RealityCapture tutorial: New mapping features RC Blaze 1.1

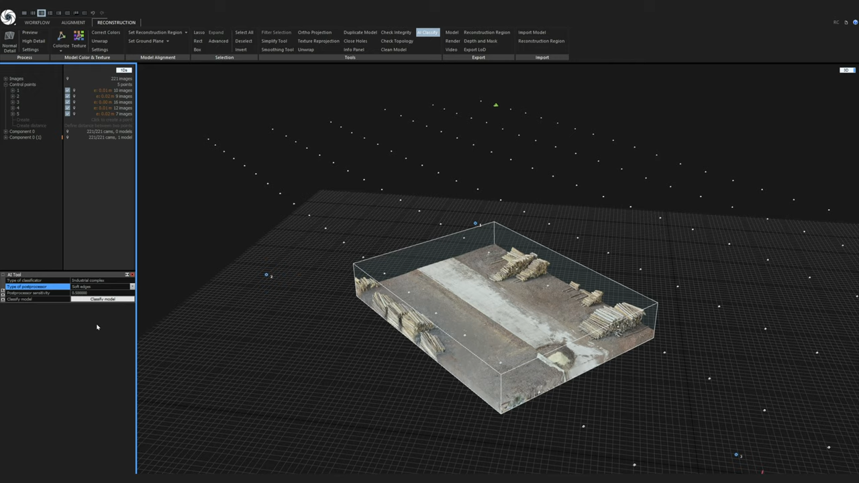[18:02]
all the post processor would classify everything as a ground class Okay, so let's try this industrial complex Classificator and just click on classify model The classification finished And we already can see the classification in our 3D view We have the ground class And then we have the artificial object class I can turn on and off the visibility of the classes If I go here in the 1DS and find my model number one And I can turn off and on the visibility under my model classes By pressing this eye icon
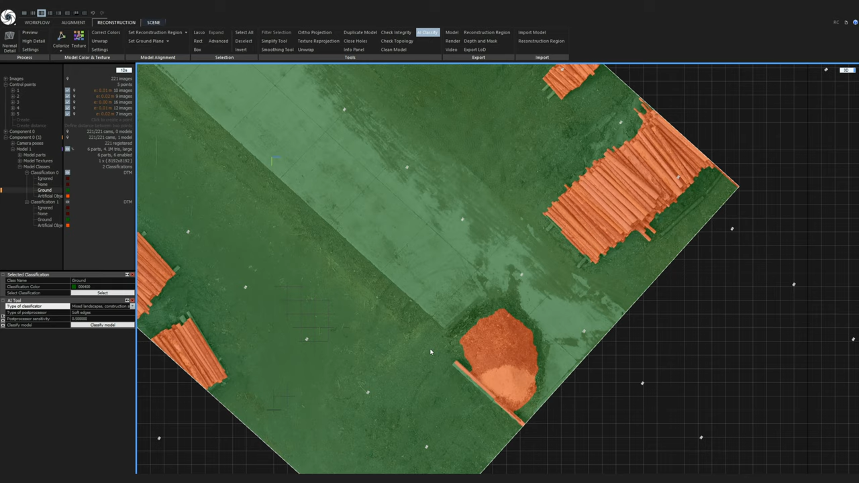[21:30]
But I will make some manual adjustments I will switch to the top view Make a selection around this pile of rubble right here So I'll use the lasso tool Make a selection like this And assign the artificial object class So I will click on the artificial object And override
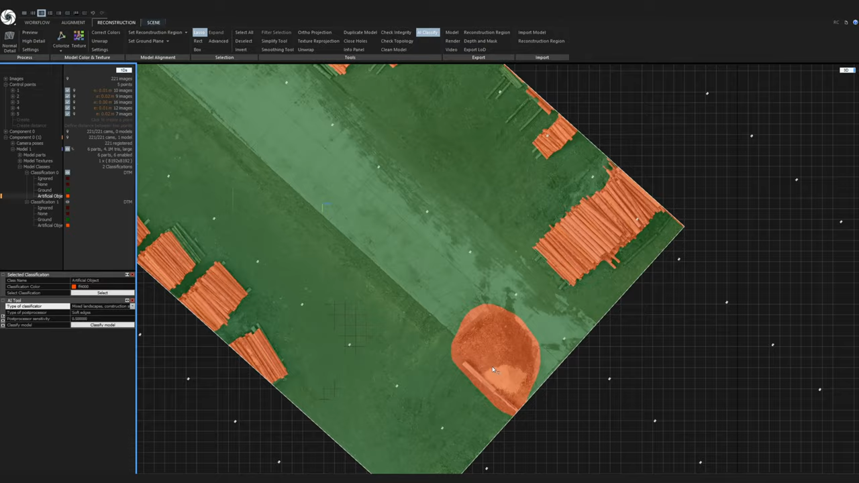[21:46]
Okay, and I also Will change this pile of wood So like this
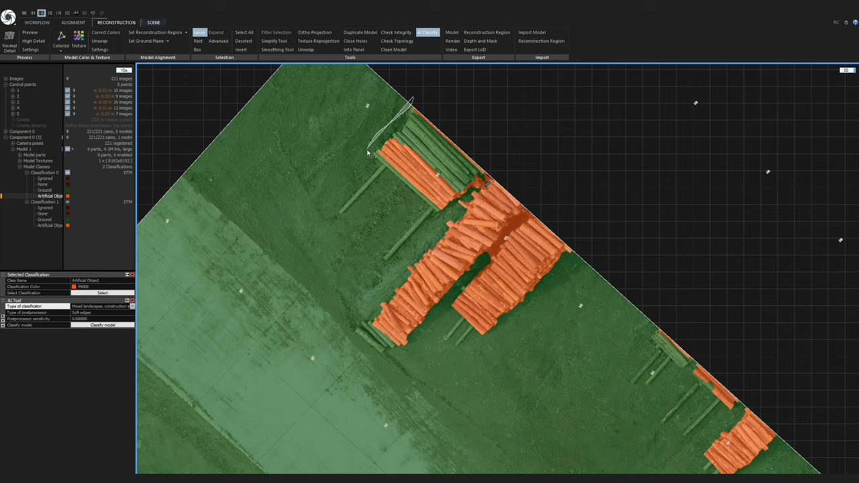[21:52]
Just to make sure Okay, and again, I will click on override
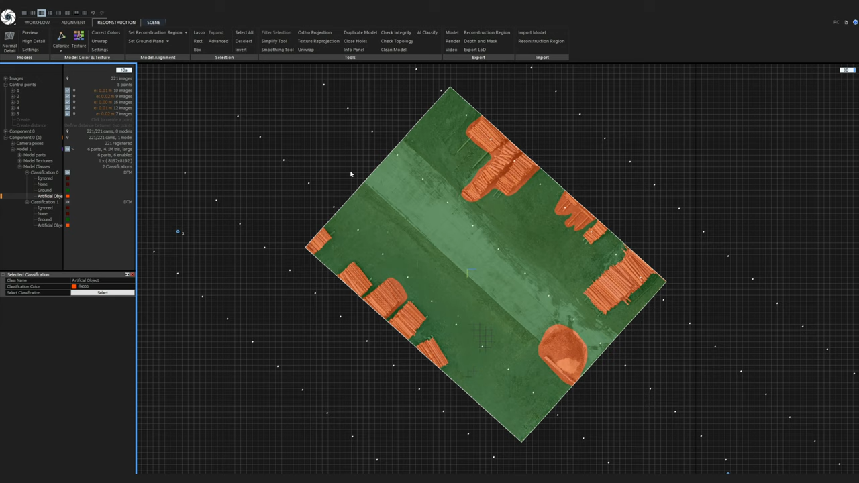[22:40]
So I will disable the lasso tool And also disable the AI classify tool And activate the orthoprojection tool
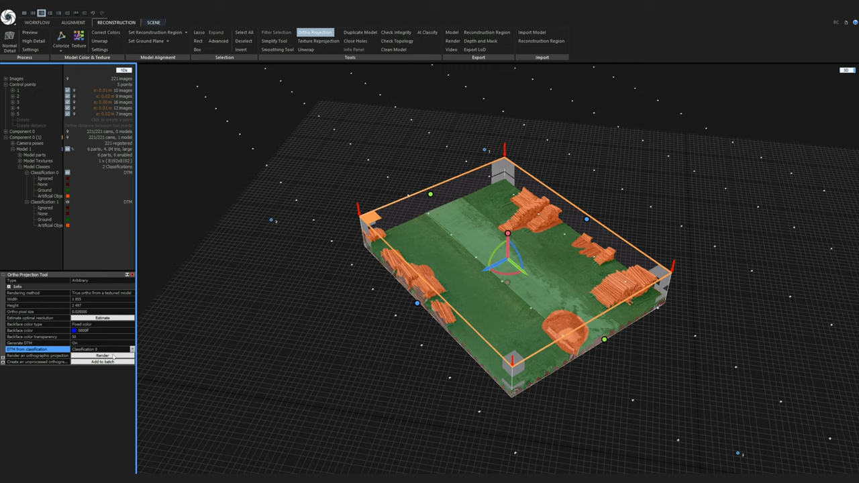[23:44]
So now everything is set And I will click on render To generate all of the outputs